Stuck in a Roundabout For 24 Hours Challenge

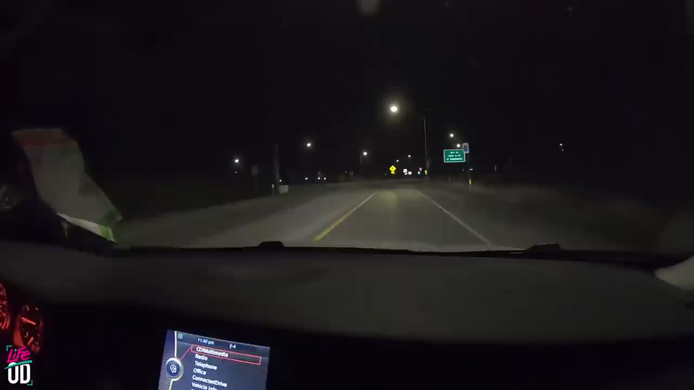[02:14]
Unfortunately, we are at our destination. This is the roundabout that we will be stuck at for the next 24 hours. So we strategically did this so that we launched right around midnight.